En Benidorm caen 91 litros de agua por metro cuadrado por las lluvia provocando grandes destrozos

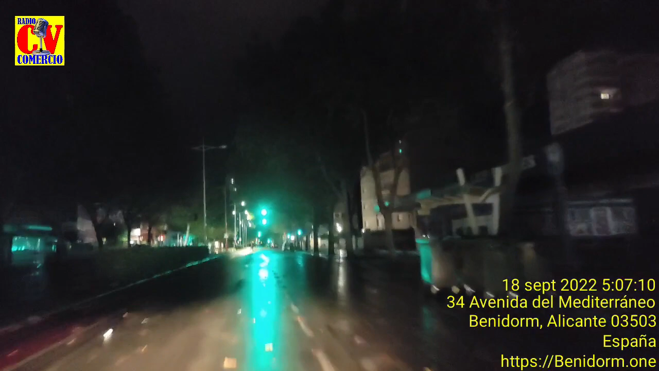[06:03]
funcionar En su mayoría Sino que al mismo tiempo La luz de la propia ciudad Dejó de funcionar En la vía pública Como puedes ver En este pequeño reportaje En este pequeño paseo Que hicimos con nuestro vehículo